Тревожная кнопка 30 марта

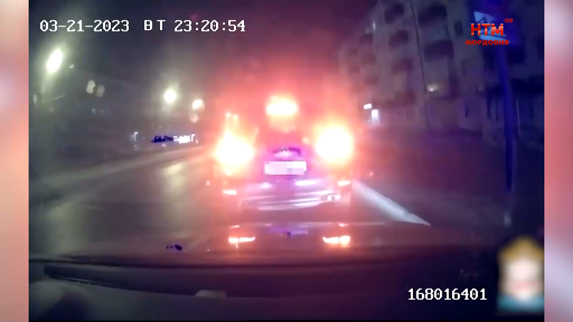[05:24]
В Саранске в отношении лишенного пьяного водителя возбуждено уголовное дело. 21 марта в 12-м часу ночи на улице Коммунистической в столице Мордовии инспекторы ДПС остановили автомашину «Фольксваген», за рулем которой находился 35-летний водитель.